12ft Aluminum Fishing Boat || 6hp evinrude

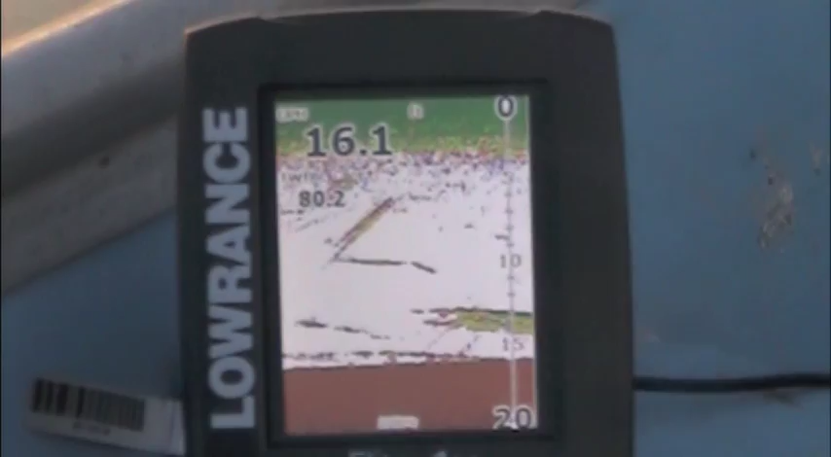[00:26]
I've got installed a Lowrance Elite 4X fish finder color double scan trackback technology. I've
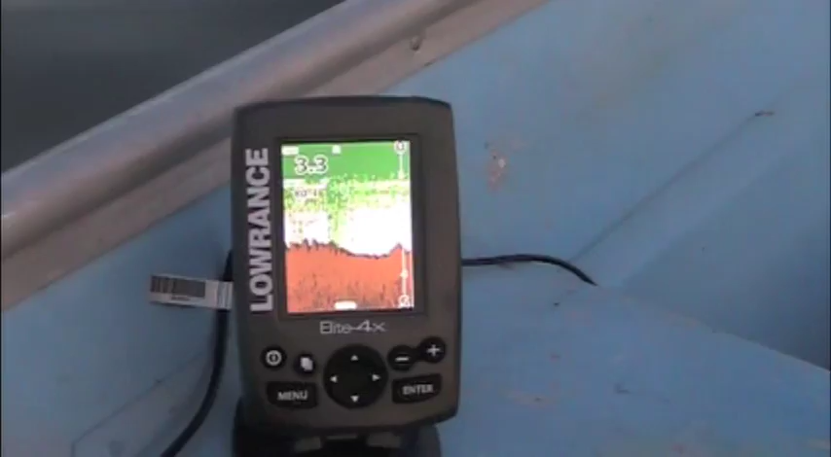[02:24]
You can actually see the bottom. I don't know if you can on the camera. There's some stuff on the bottom.
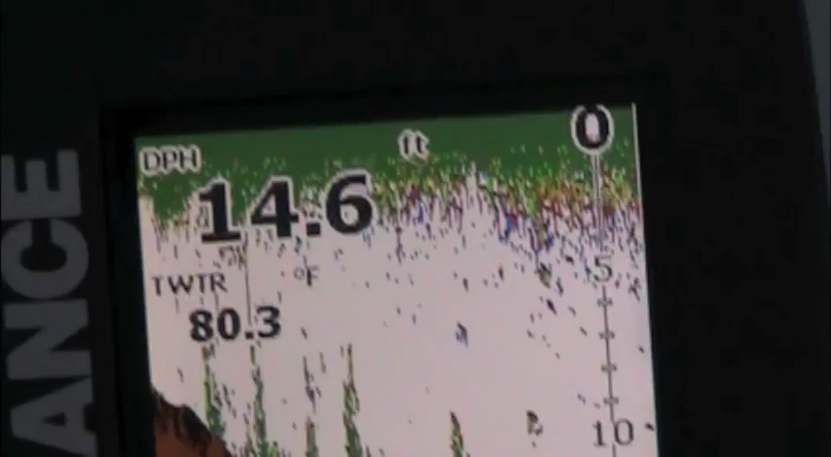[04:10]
On screen: depth 14.6 ft, water 80.3°F
The little dots up above the weeds. Those are fish. In case you didn't know. And yeah. I'm going to stop now as I need to go in. See you guys later.